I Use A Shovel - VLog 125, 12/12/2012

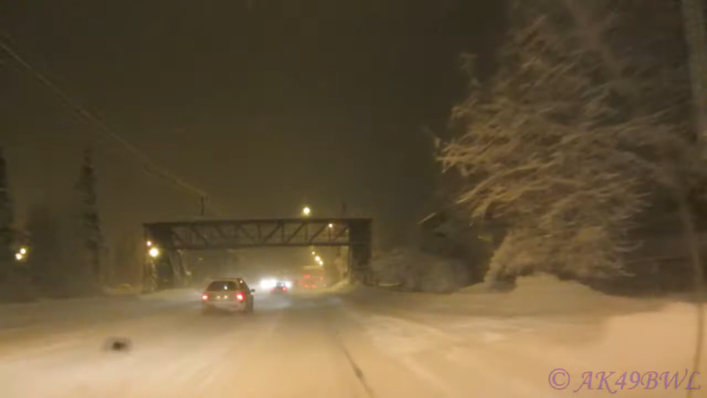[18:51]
Which is debatable. This is sad. I'm doing the speed limit. Actually, I'm doing a little under the speed limit. And I'm still, like, catching everyone. A little bit of snow and everybody freaks out. Come on. Making me have to downshift and everything. Of course, I haven't left four-wheel drive since, like, yesterday.
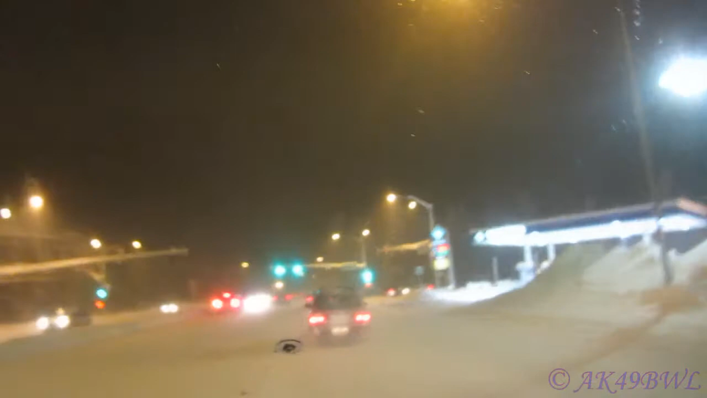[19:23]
I don't trust this truck to just work in two-wheel drive in these kind of conditions, unfortunately. Okay, this is just sad.